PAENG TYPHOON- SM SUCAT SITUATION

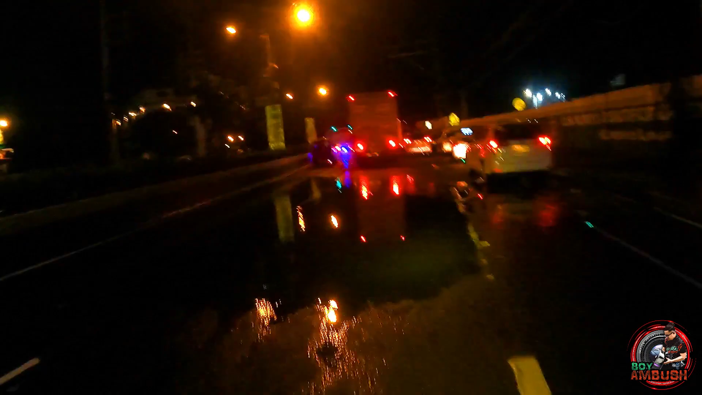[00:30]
So dito yun sa may ano ha SM May SM, kapuntang C5
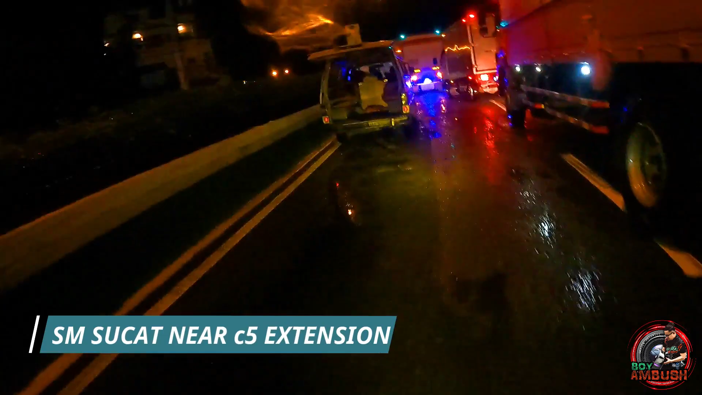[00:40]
Extension So nandito na lang sila So ayun, purot Purot ka
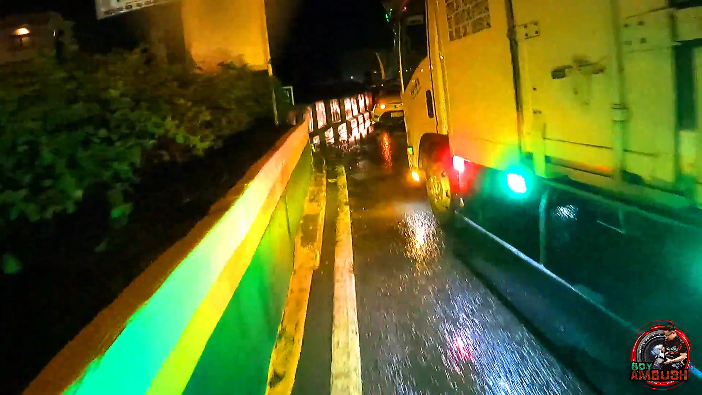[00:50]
So mukhang hindi na tayo makakadareg Thank you guys
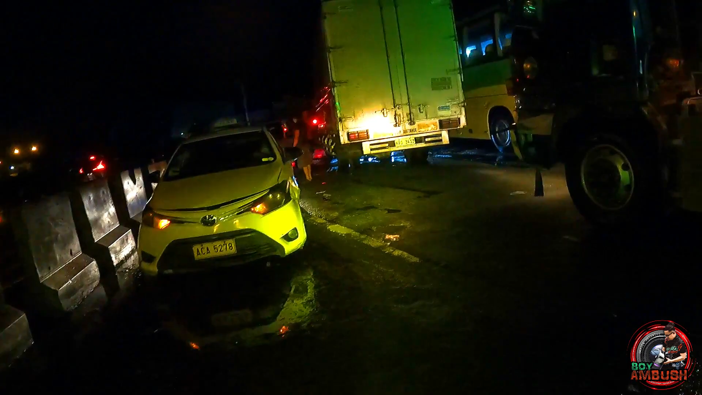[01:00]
So for the sake of vlog Pukuntahan natin doon
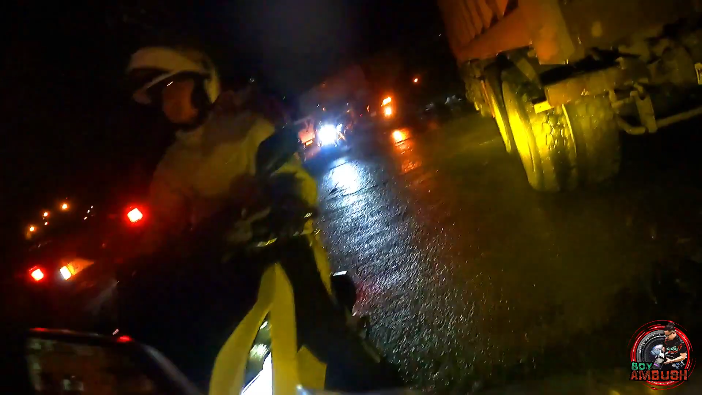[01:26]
Singit-singit Alamin natin talaga So nagpapalikan na sila